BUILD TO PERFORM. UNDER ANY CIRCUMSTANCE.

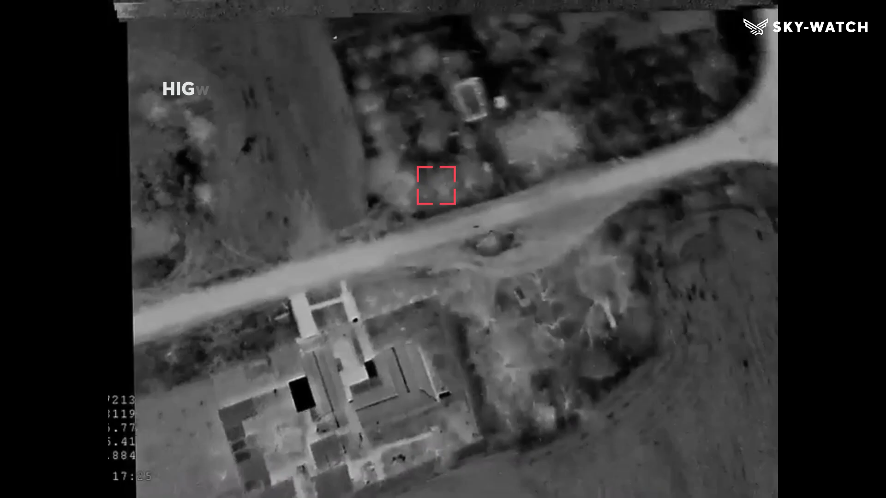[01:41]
Here you can see authentic footage from a seek-and-destroy mission in Ukraine.
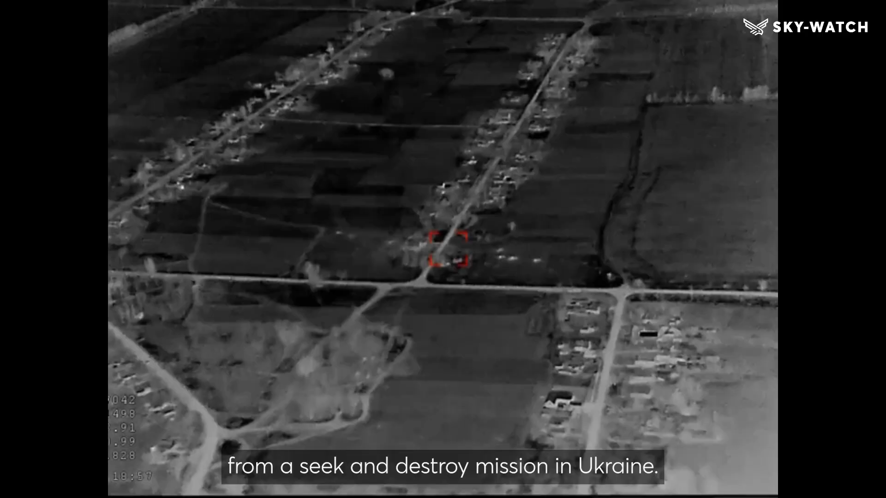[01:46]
A Ukrainian operator identifies a high-value target,
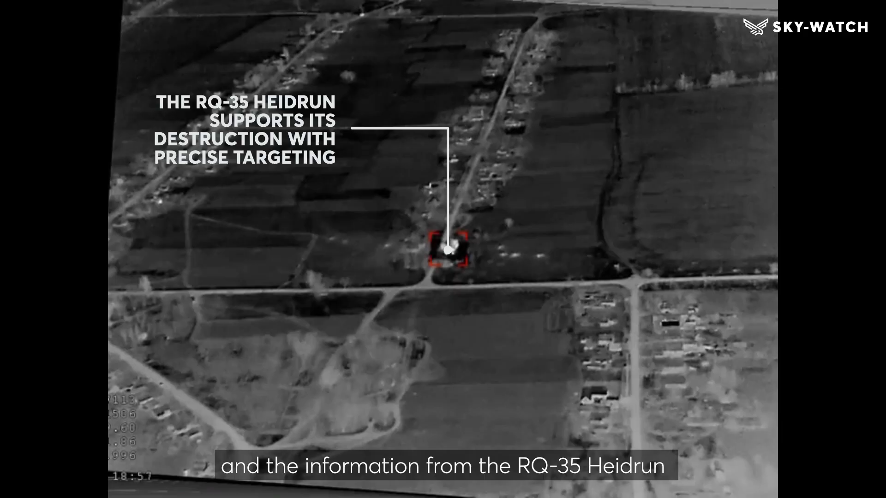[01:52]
and the information from the RQ-35 Hydron serves as an immediate call for fire.
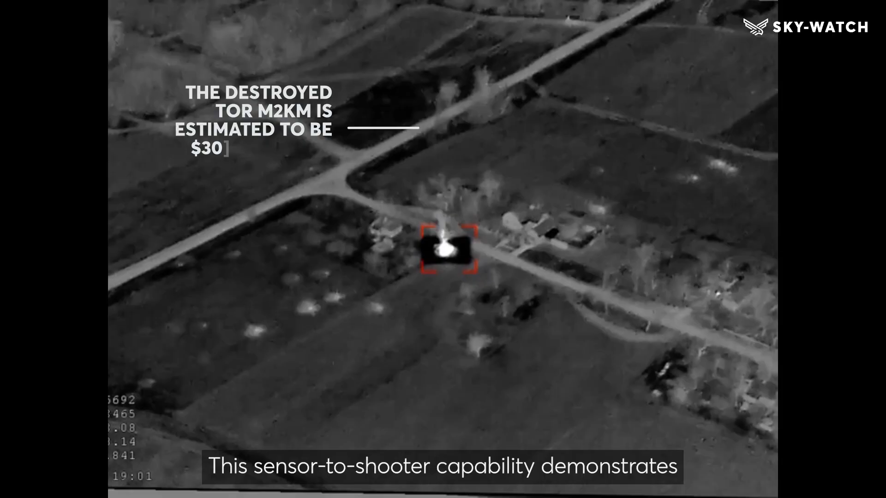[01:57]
This sensor-to-shooter capability demonstrates how it is possible to instantly share data
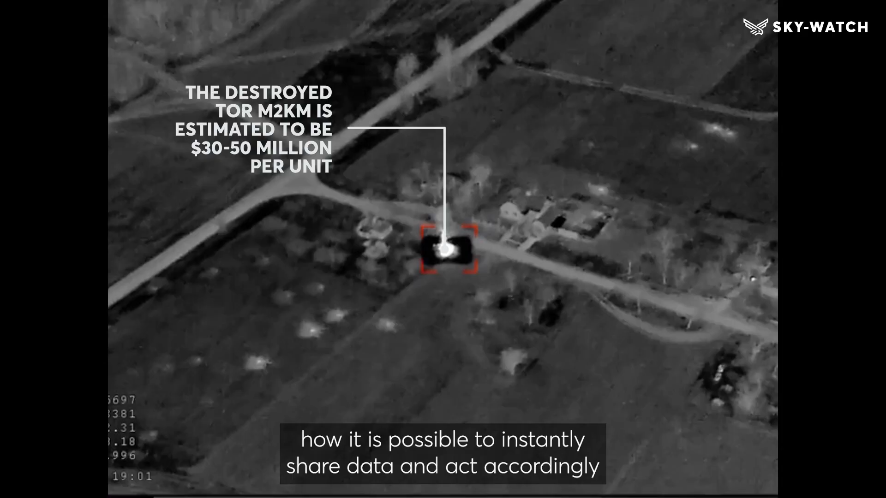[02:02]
and act accordingly to eliminate high-value targets and protect both troops and civilians on the ground.